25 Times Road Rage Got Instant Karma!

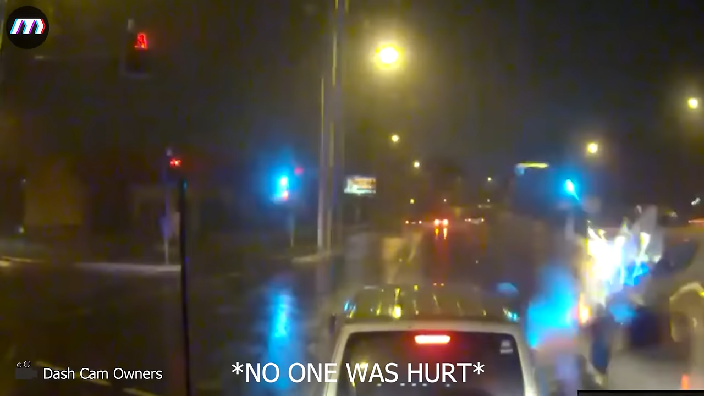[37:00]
Just run into it. And the ambulance. Everyone was okay, but some people should learn to slow down and give way for the ambulance. Another rear end footage.